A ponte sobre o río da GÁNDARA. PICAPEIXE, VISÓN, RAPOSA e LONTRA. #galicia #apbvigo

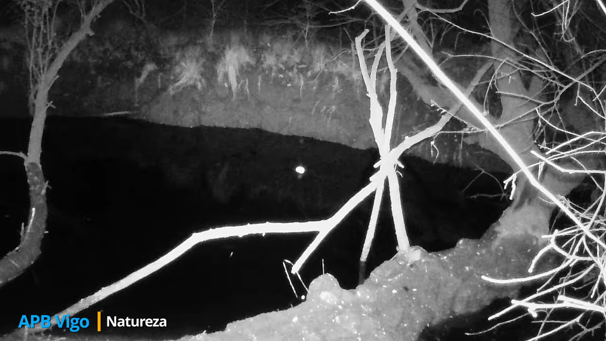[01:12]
Unha sombra atravesa o tronco da árbore que sirve de ponte.
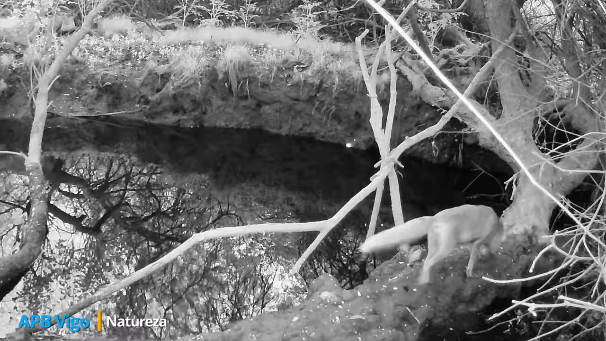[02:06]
A raposa tamén usa a ponte, captando todos os rastros deixados polos outros animais.